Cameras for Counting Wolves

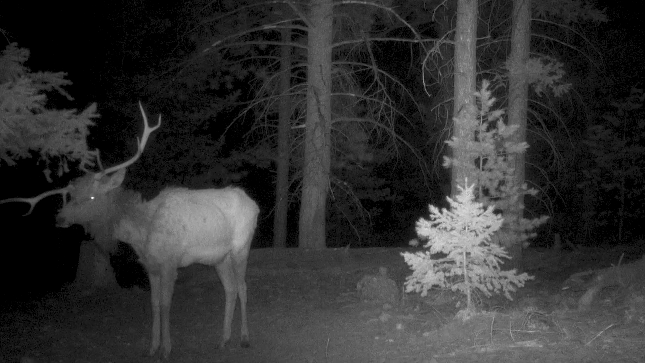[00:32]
Bears with cubs, elk and deer,
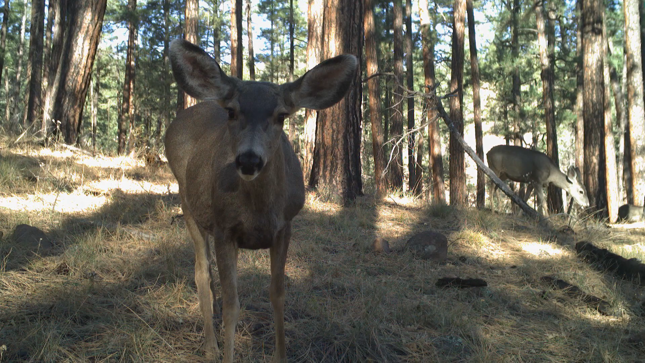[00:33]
fawns nursing,
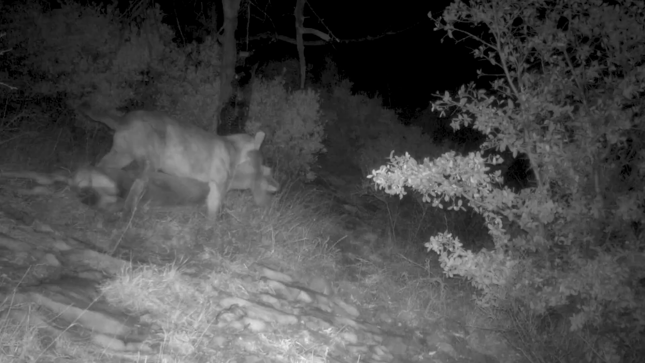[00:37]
mountain lion with a mule deer kill, a solid white turkey, hen, a lot of cool photos.
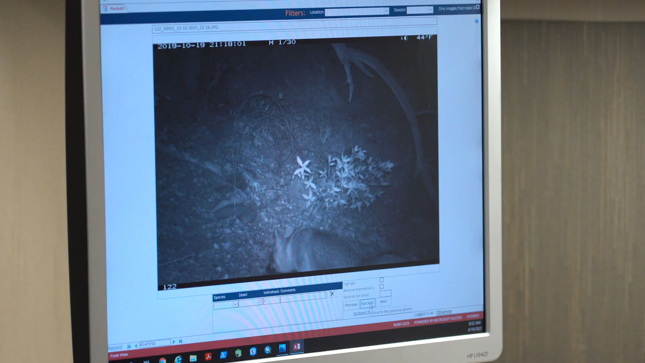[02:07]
Nathan's logging images from one of the cameras.
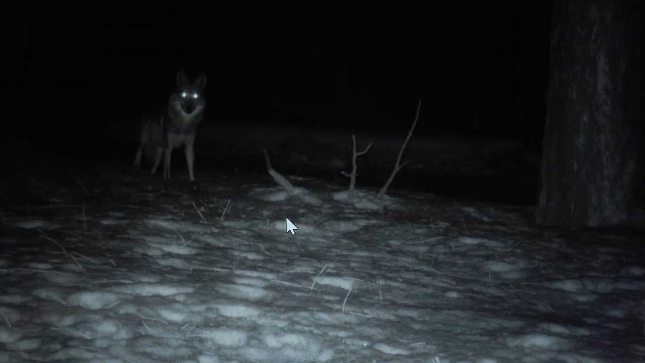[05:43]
Some of them, the tape is either rubbed off too much or the photo
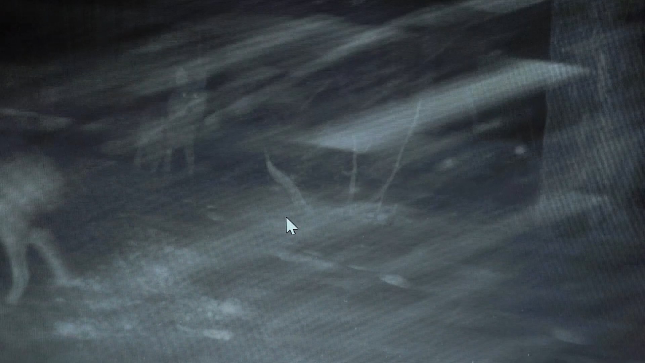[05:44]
was taken in the infrared
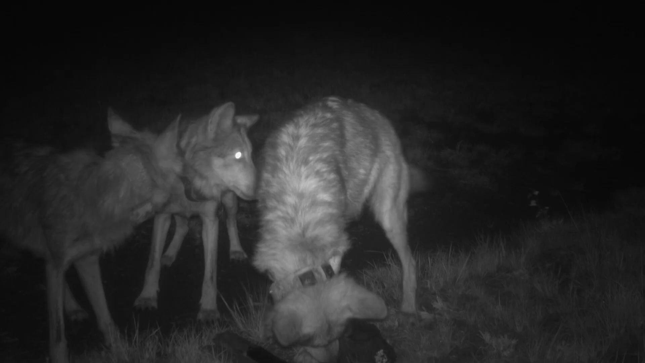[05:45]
and we can't get a good idea of the collar tape pattern or color.